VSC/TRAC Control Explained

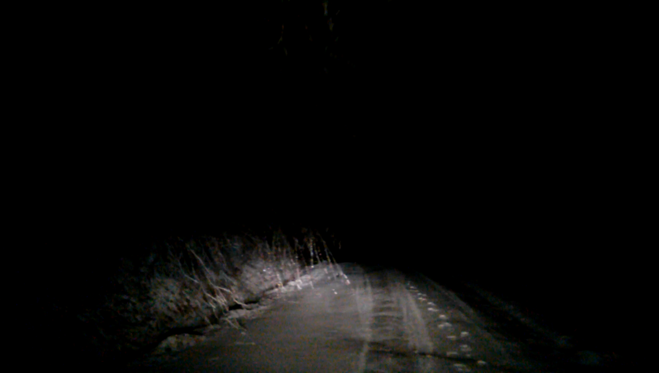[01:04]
Trees are hanging down in the road like this all the way up through here. So I just wanted to show you a little bit about what we're dealing with here in this ice and how the VSC works on the vehicle and different things and this is,
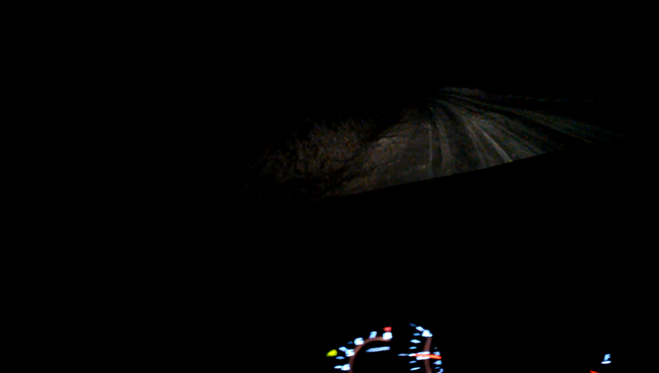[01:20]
I'm turning the wheel and keeping on the gas pedal and I can't get the car's rear end to slide around for anything with the VSC's.
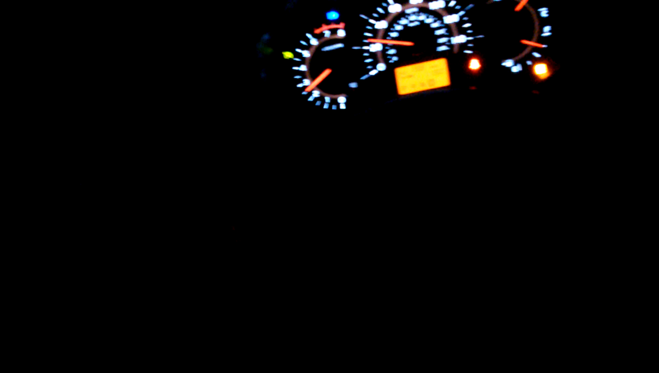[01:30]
I had the wheel cut right there, it actually started breaking and now what I'm going to do, slammed on the brakes and
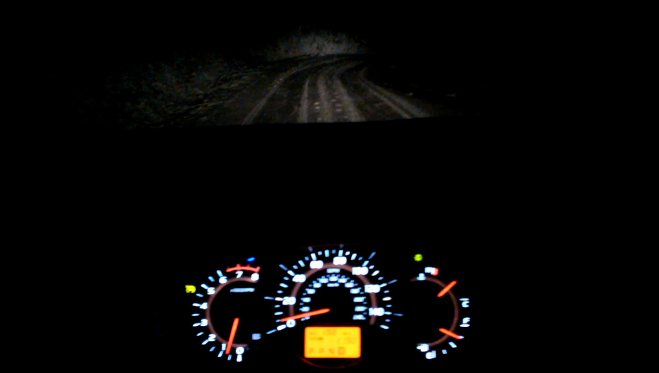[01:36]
the light brake system is working well and I just shot the gas to it right there where I was sliding and started spinning a little bit but floor it and it won't do anything.